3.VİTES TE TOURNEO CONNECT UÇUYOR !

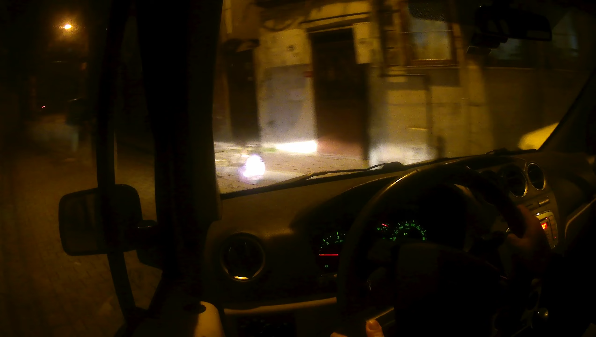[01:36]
Hatta bu video çekerken bugün o videoyu yüklüyorum. Mercedes kafa tuttu, vesaire. Hatta biraz da benim sürücülerimi izleyin. Arabaya nasıl sürüyorum, ediyorum.
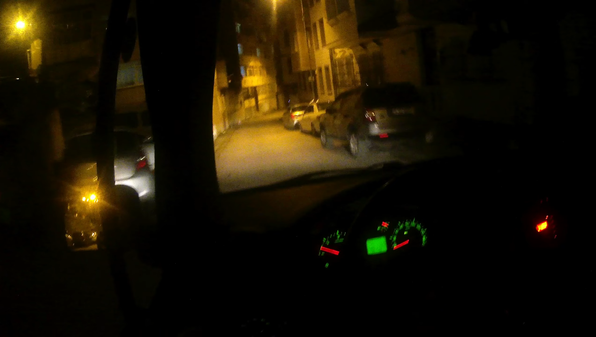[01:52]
Vites 2'de motor soğuk, sıcak. Soğukken daha çok, sıcakken az yapıyor. Böyle bir tekliyor araba. Onu anlayamadım. Böyle kafa sallayarak gidiyor. Allah Allah. Düşüktü, sıcaklık. 4 derece. Araba kafa sallayarak gidiyor. Onu anlayamadım. Niye yapıyor? Bunu çok eskiden de yapardı. Şimdi de yapıyor. Hani bilenler varsa yoruma yazsın.
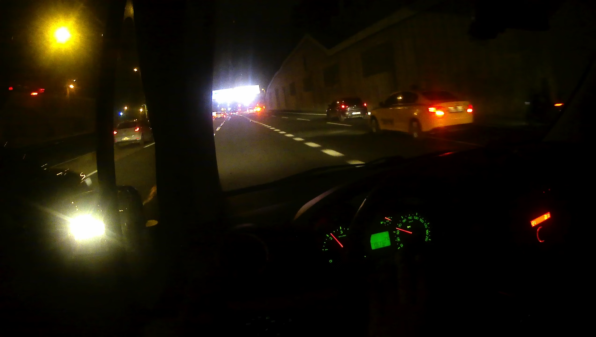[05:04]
Burada hız kameralara var. 70. O yüzden. Yoksa bir vites 4'te 90'da gidiyorum. Ne olmazsa ben. Arabanın bir 60'dan 100'e çıkışına bakalım. Bastı dip gaz.